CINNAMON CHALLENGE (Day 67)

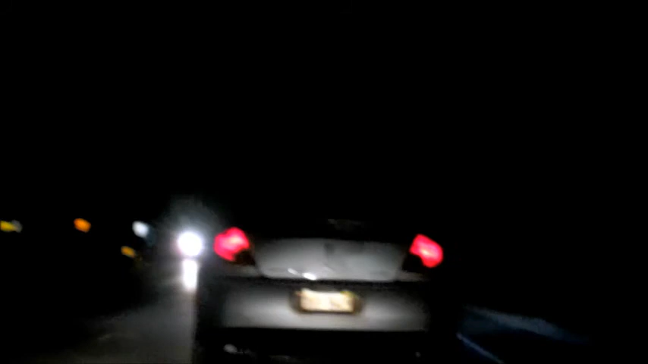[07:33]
Damn, dude. Fucking crazy. You guys motorcycle behind. Yeah. Well, that was the first shot. Honda. Honda what? It's a hatchback. Hatchback. I ain't telling you what I got under the hood, nigga. There's nothing you can afford. I was like, I ain't curving. Why? What's under the hood? Stuff. It's ready right here. My bad. Second run. Okay, hold on. Let me get ready. Oh, fuck, Alex.
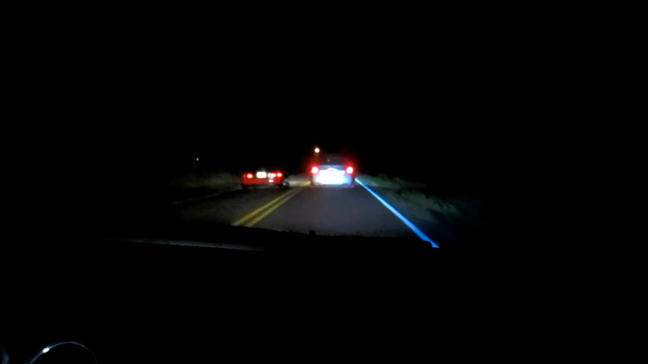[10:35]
There's Gio on the right. What's that? David? Yeah, David. David on the left. That's just Gio. I told you what I got. Oh, what's the right? Oh, it's a skunk. I don't want to step on it because I don't know what I'm going to step on it.